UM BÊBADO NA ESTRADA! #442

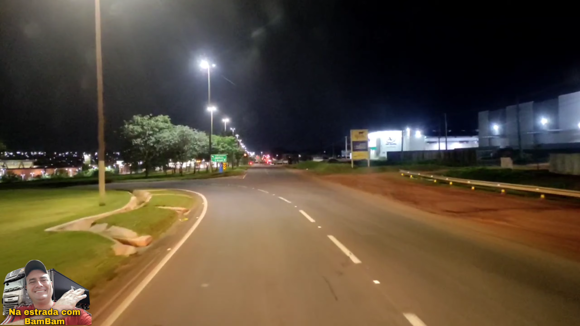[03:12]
Congestionamento do Brabo Olha a placa que diz aí, ó Três Lagoas Três Lagoas, São Paulo Aí reto ali Seria para dentro da cidade, né De Campo Grande Vamos sair aqui Como diz,
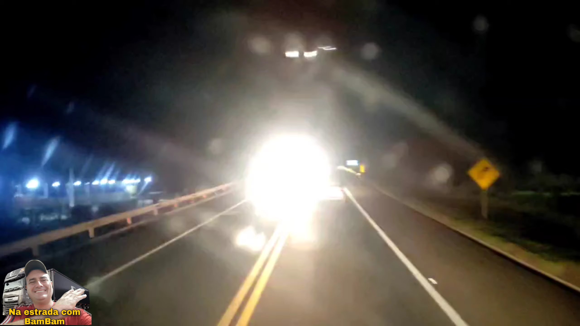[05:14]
Meu Deus Já dei sinal de luz Já buzinei para ele Para ver se ele para Só que falta ele errar a ponte Agora aqui Viaduto Olha lá Foi lá no caminhão Olha e voltou de novo Meu É um Fiat Palio Um Palio cinza A sinaleira do lado direito Está queimada Ele vai no acostamento E do acostamento Vai lá Na outra pista Ele já invadiu a outra pista Umas quantas vezes Na minha frente Olha, olha Botou o pé no freio Olha lá Olha lá Na pista contrária
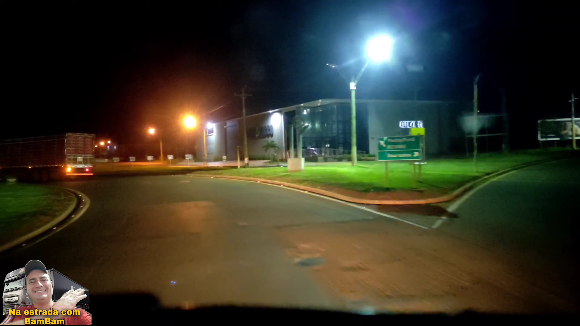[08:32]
Que beleza né Olha a placa Amambai 130 km Isso é um nome indígena Aqui é tudo indígena Pontaporã Naviraí Guaíra Naviraí Eu não tenho certeza Mas eu acho que é nome indígena também Nossa placa também diz Naviraí Guaíra Direita A 163 O que vocês acharam Daquele bêbado lá
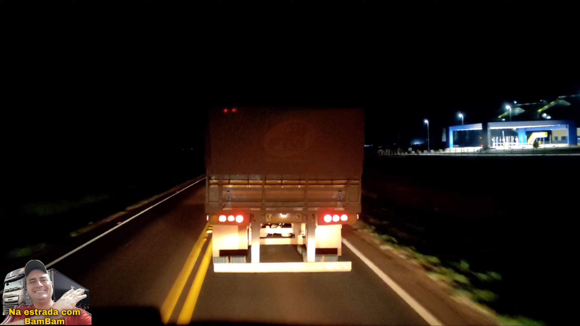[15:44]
Esse rapaz Freou assim Do nada Rapaz Vai parar De certo né Vai parar eu acho Ah ele vai entrar aí Tá agora sim Então tá perdoado Tá perdoado Não vou precisar fazer força Pra ultrapassar ele Desde quando Que o desvoador Faz força